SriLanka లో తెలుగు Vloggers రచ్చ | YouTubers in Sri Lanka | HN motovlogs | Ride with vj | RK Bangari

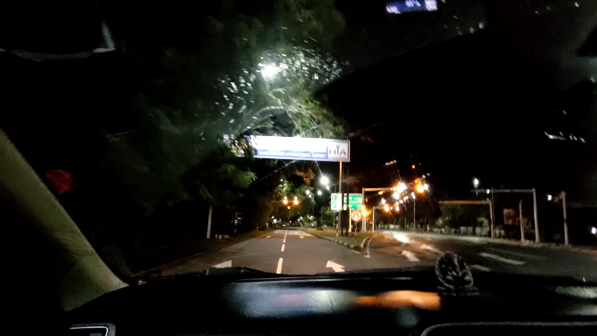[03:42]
सो एयरपोर्ट लोके एंटर अयिपोतुन्नाम बंडारा नायक इंटरनेशनल एयरपोर्ट सो स्टार्टिंग लो मनकी पोलीस चेक उंटुंदी सो अक्कड वीडियो तीयनवरु सो दूर नुंचि चूपिस्तानु